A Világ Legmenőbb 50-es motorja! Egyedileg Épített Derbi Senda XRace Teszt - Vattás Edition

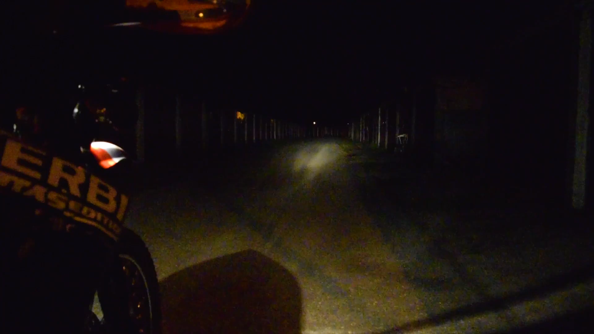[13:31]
és szinte egy reflektort helyettesít Éppen ebből kifolyólag is azért városban nem ajánlom a használatát,